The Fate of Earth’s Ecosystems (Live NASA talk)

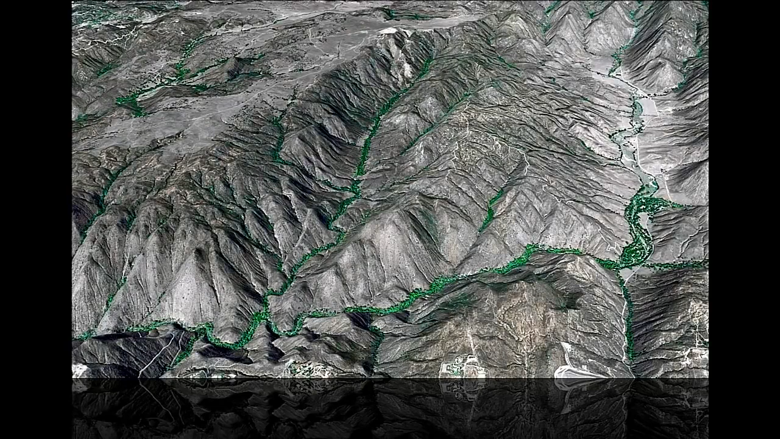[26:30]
we can see that the riparian corridors occur at very fine spatial scales. MODIS is not going to pick that up.